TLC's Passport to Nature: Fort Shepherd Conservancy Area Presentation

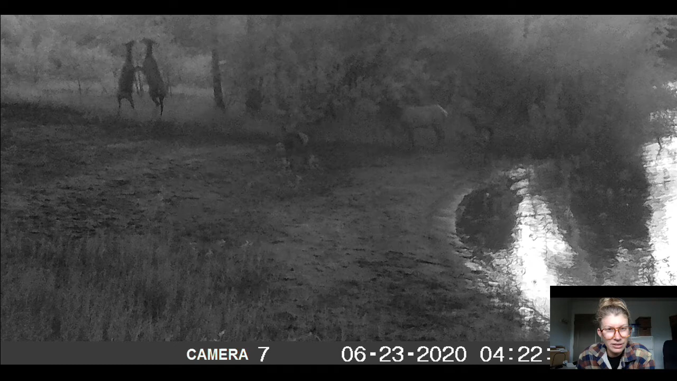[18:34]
So Fort Shepherd is also home to elk, and I can see, I think, four elk in this photo. There's two in the top left corner fighting, and then there's one like dead center in the middle there. I guess watching or keeping out of it, and then I think I see another butt behind him, but not sure. Anyways, usually in these wildlife photos, you kind of see them doing sort of more mundane things, walking by or sitting down, but it's pretty cool to catch them in action.